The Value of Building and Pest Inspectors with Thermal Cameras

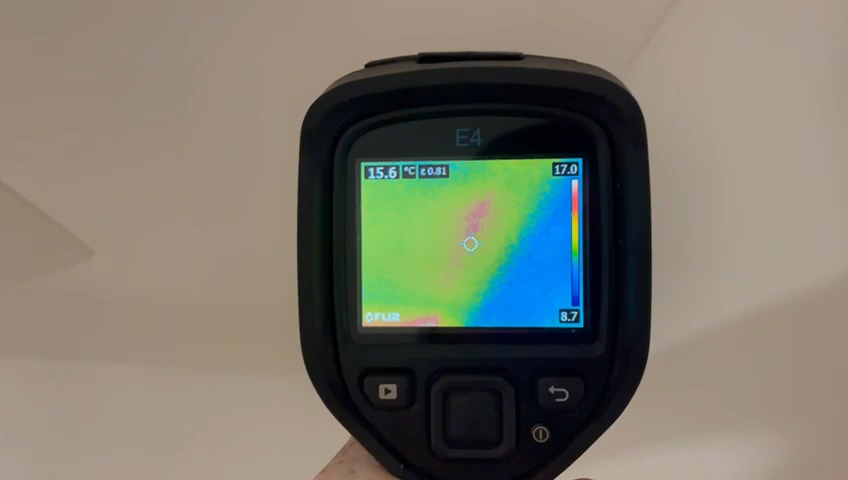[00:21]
On screen: spot 15.6°C
We've got a large amount of ponding through there, a lot of water. Look at that. So this will actually come up
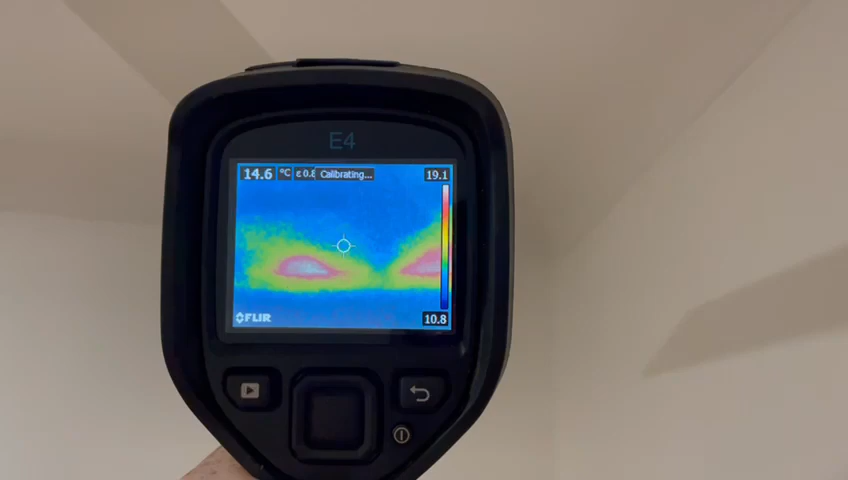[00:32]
On screen: spot 14.6°C
as an item in the report and this is why it's always a good idea to ask for thermal imagery in addition to your building inspection because
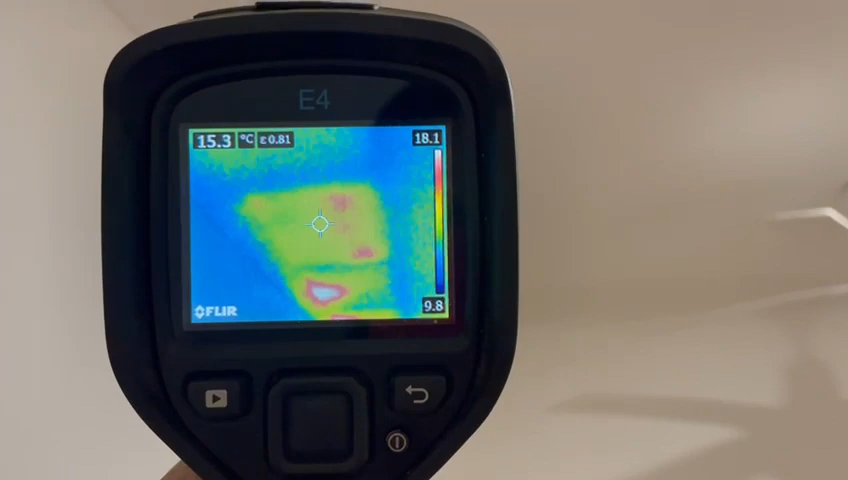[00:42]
On screen: spot 15.3°C
there's a big story underneath here that requires a lot more investigation to figure out where this water is coming from, how long it's been here, that hasn't been covered up by these sellers, we don't know.
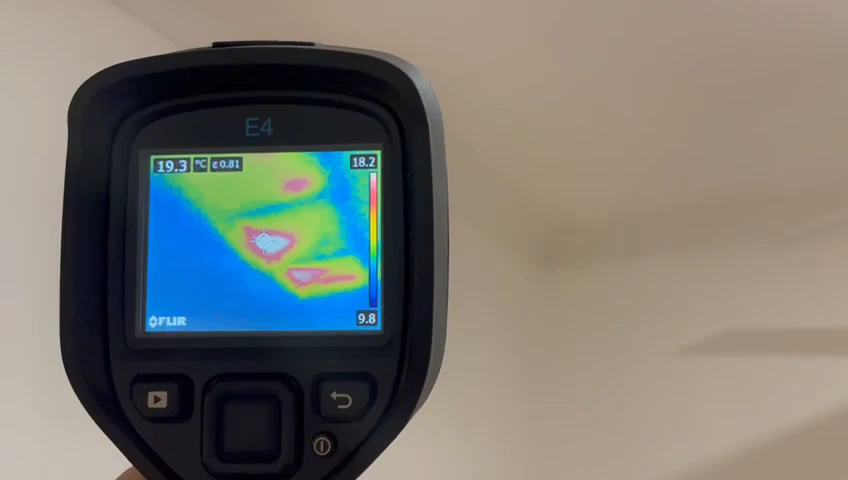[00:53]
On screen: spot 19.3°C
So with this imagery we have a chance to explore that a bit more.